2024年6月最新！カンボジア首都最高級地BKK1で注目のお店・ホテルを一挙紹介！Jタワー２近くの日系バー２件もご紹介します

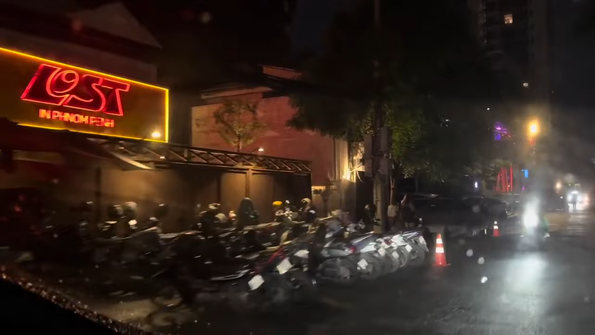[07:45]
インプノンペン、ロストインプノンペンってね、なんでしょうかね、これ、なんかちょっとクラブっぽい感じですかね。
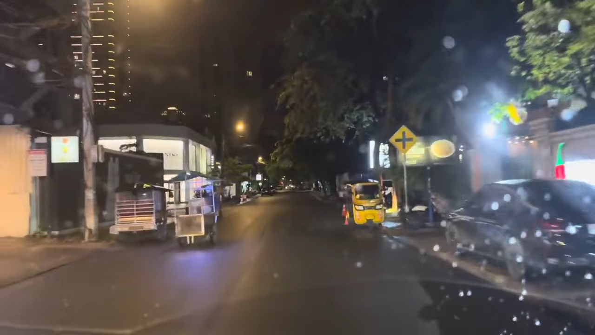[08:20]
はい、ね新しいお店がねなんかねコリアンレストラン街みたいなのがね今できてるんですけども、行ってみたいなと思うんですけども、やっぱりね、お素敵、あ、ここは寿司本田ですよね、日系のレストランになります。はい、ぐーっとこれ上がっていきますと、次ストリート322、はい、
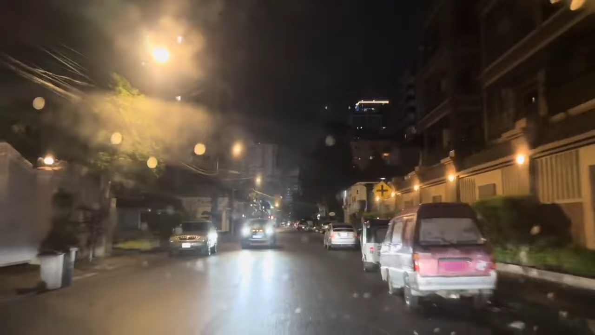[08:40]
この右を曲がればタイでね大成功してるね大阪のお店のねシャカリキになります。シャカリキちょっと一応前通ってみましょうか。はい、シャカリキをお前をね通っていきます。はい、ぐーっとストリート322ですね、いい通りですよね。はい、この逆側に、あ、また新しい店ができてるの、逆側にJCT コンデメ我々ね、
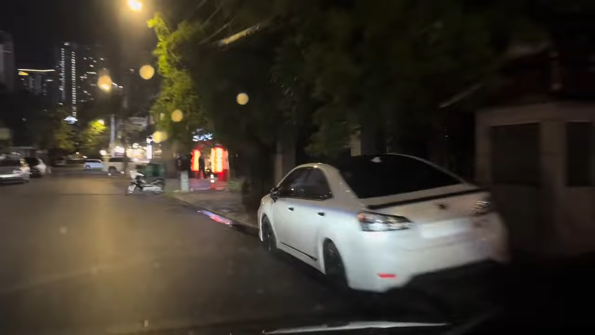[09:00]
あ、ここがねシャカリキになります。
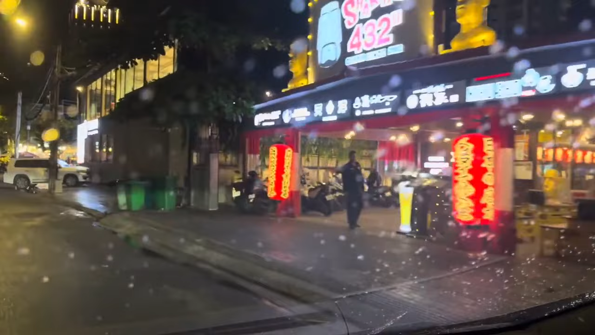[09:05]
シャカリキシャカリキっていう感じでね行きます。はい、行きます。はい、ここ
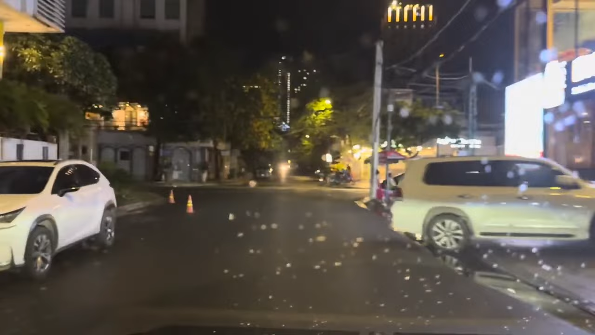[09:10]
ちょっとね、またストリート51にね戻ってまいりました。はい、登場します。はい、ここはストリート300310、バーガーとケンタッキーの可能があります。はい、このですね、
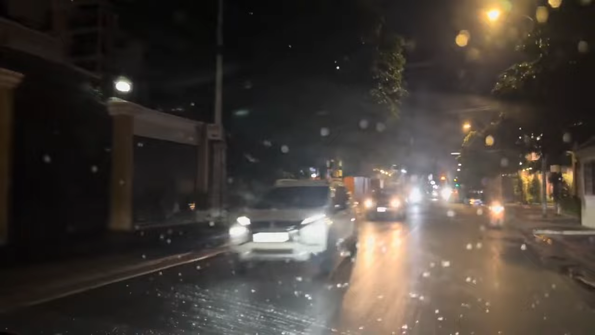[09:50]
はい、ここの通りで、あ、ここがね、クリスタルジェイド、中華では一番美味しいんじゃないでしょうか、上品な味で、あ、
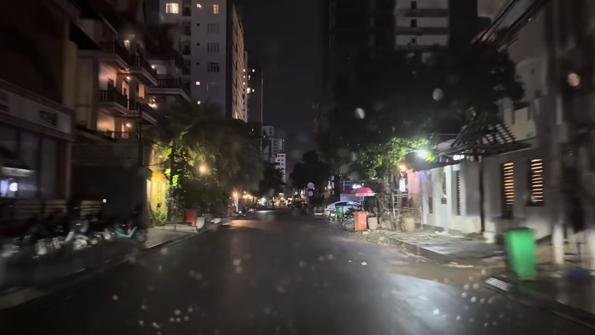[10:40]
ここずっと、ここの通りは食べ物屋さんがないのかな。あ、お寿司、空か、これ、来たこと一度もないですけども、はい。そうか、ここに今丸亀製麺があって、はい、この丸亀製麺の向こう側も今ねすごい流行ってるイタリアンと
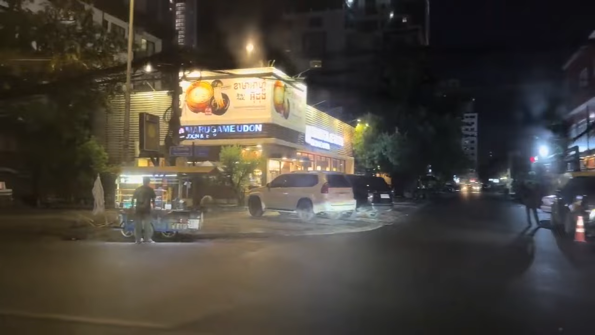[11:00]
何だかな、あの韓国料理店がね今あります。あ、この通りそうですね、
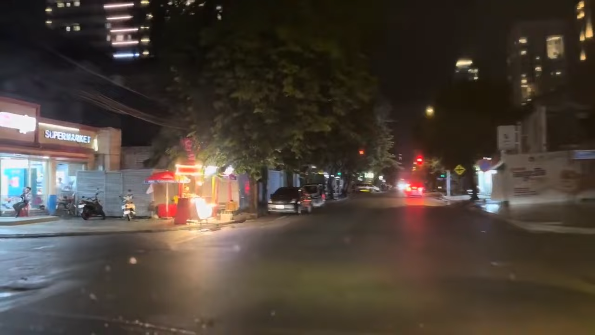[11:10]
今ちょうどこのストリート63のマックスバリューのところを入ったところが、
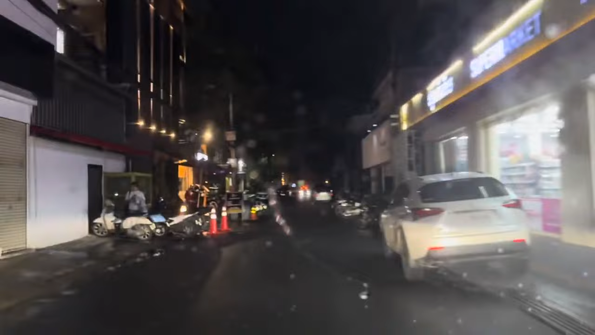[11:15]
ここが今うなぎ屋さんと
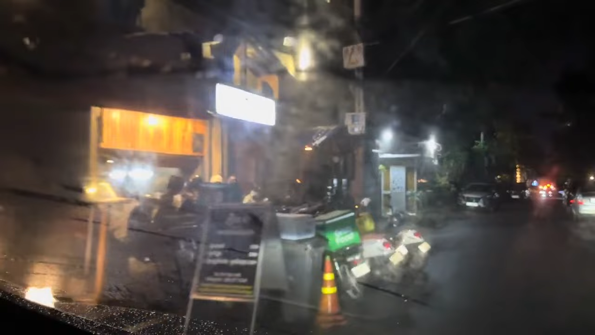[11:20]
太田がやってる焼き鳥屋があるところですね。これ大繁盛してるんですよね。うん、ここ、あ、ここね、もう車すごいでしょ。これね、あるお店ができてるんですけど、これまだ全然ね、はい、これ何の店かね、わかりますけど、まあカンボジア人若い子たちが集まる感じのね、お店だと思います。
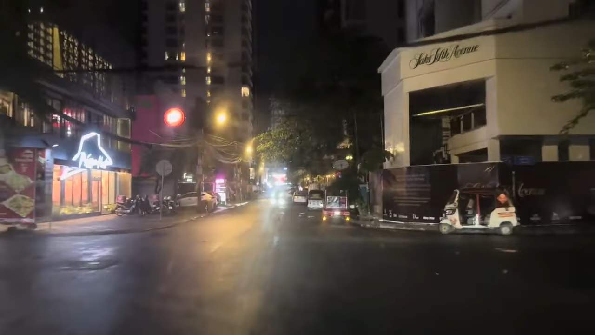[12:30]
はい、もう一個上のところのこのマックスバリューがね、このストリート57にもあります。はい、でもね、セブンイレブンができてからね、僕マックスバリューね行かなくなりましたね、やっぱりね、
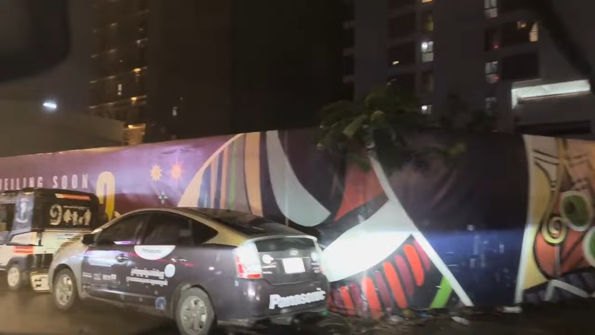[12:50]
あの24時間もないし、やっぱりこうセブンイレブンの方がやっぱ品揃えいいかなって、まあ当然にあのマックスバリューの方がね、あの日本系のね食材とかが多いですけど、
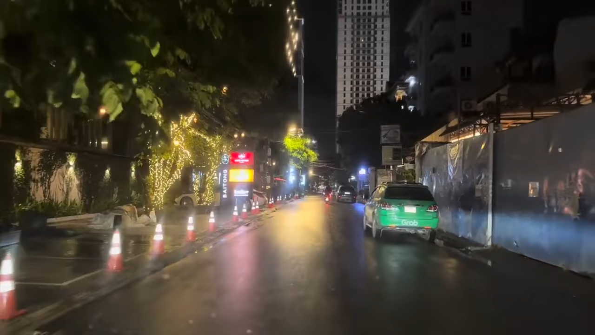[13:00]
はい、ここはあの有名なバイトンホテルですよね。シンプルな感じの綺麗でね、特にプールがおしゃれということ、あ、お腹ね、この蕎麦屋かうどん屋みたいなのができてます。はい、最近ね、日系の、あの、焼き鳥屋さんがね、いっぱいね、オープンしております。はい。またね、いろいろ比べて、あ、ここはホテルもできてるのか。なんかいろいろ、あ、これ、この前紹介した、ブンブン、あ、危ないな、これ。そう、危ないな、これ。ブンブン、ブンブンマッサージ店ですよね。